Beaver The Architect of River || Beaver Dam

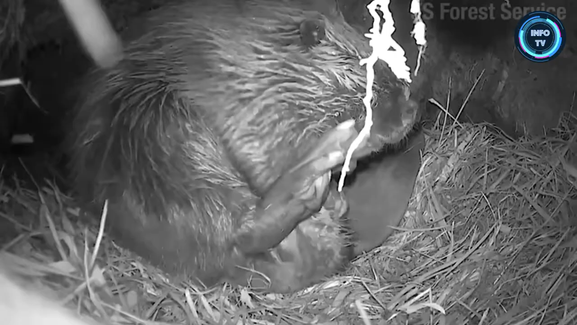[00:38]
They have a special gland that secretes an oily substance that they use to groom their fur, making it water-resistant.